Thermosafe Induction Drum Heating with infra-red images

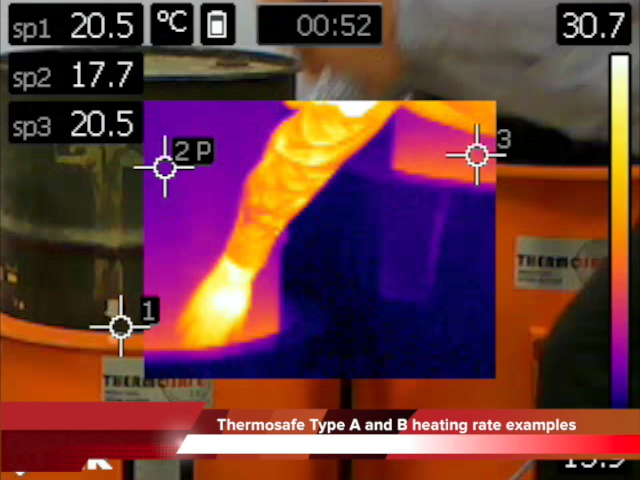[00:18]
At switch on, almost immediately the drum will begin to heat as the magnetic field creates eddy currents in the steel wall. On the left hand side is a Type B ThermoSafe operating at 110 volts supply and on the right hand side a Type A operating at 240 volts.
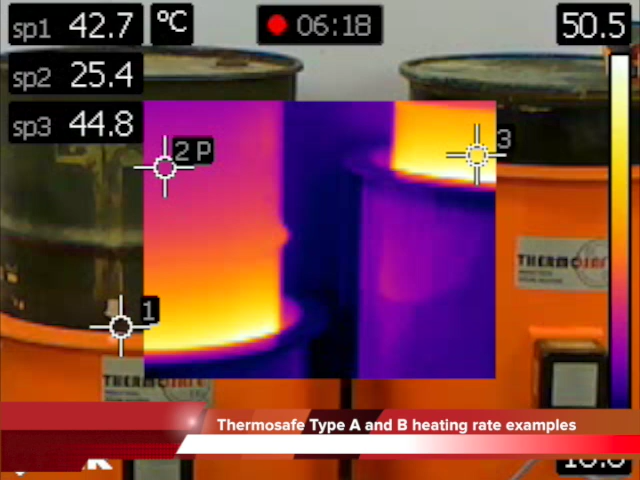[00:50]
The elapsed time is displayed at the top in the middle of the screen. We are measuring three points, SP3 at the top rim of the Type A, SP1 at the top rim of the Type B and SP2, higher up the Type B drum wall at the same point as the Type A top rim.
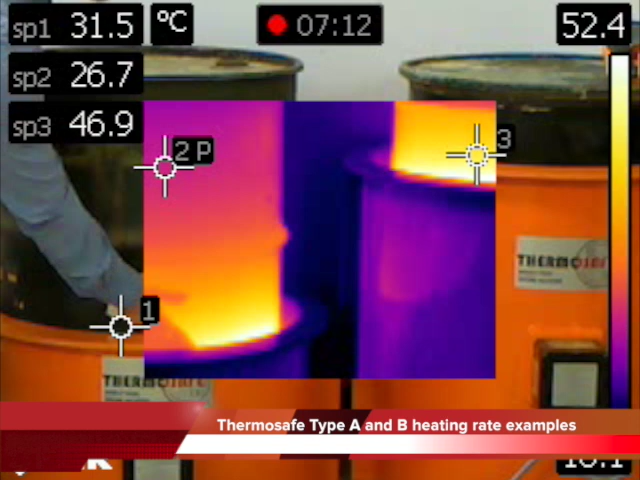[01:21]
Note that the temperature of the drum wall within the
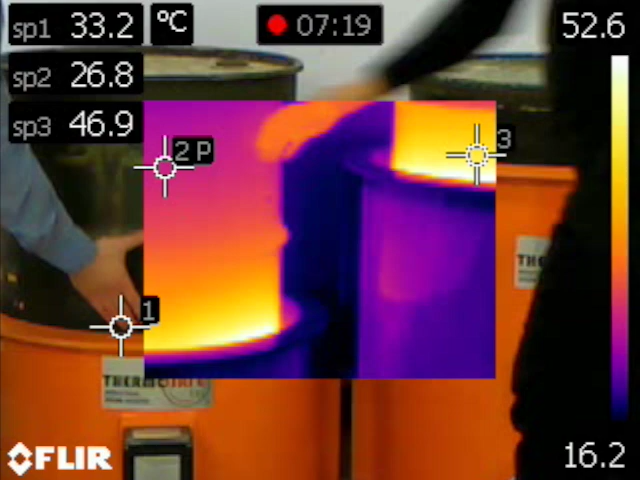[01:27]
magnetic field will always be higher than the exposed drum. The temperature on the outer surfaces of the ThermoSafe heater will always be considerably lower than the drum wall itself. An important fact is that the working heat is being generated by the steel drum itself and not the ThermoSafe unit.
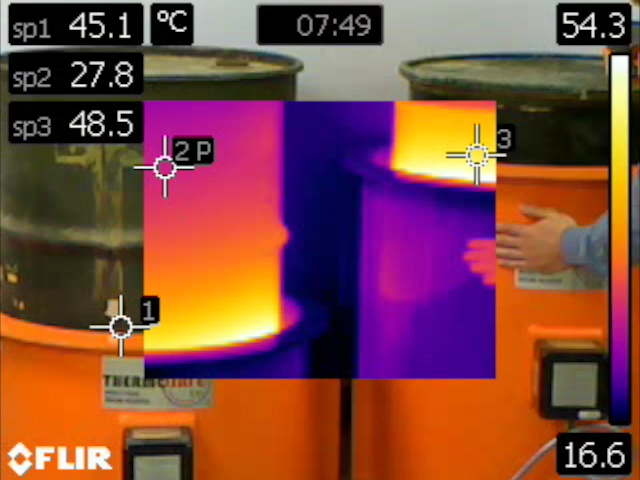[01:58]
On screen: scale top 54.3°C, scale bottom 16.6°C
The outer surfaces are only getting warm as heat is radiated from the drum through the induction coil. This dramatically increases the thermal efficiency and speed of heating.